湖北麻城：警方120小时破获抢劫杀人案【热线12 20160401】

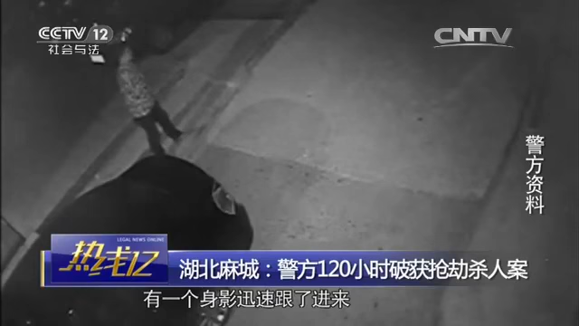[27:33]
影迅速跟了进来在进去的那一刻还从衣服里抽出了一把刀它是从一个黑暗的角落就是说从一个非常如果按照正常的话它不会走到那么一个没有灯光就是说比较偏僻就是说就是靠屋檐的那种从那个角落里出来突然一下子冒出来那个受海人进去之后他尾谁进去就把刀拿出来了根据监控视频显示这个可疑的身影在消失了不到两分钟后就再次出现在了画面中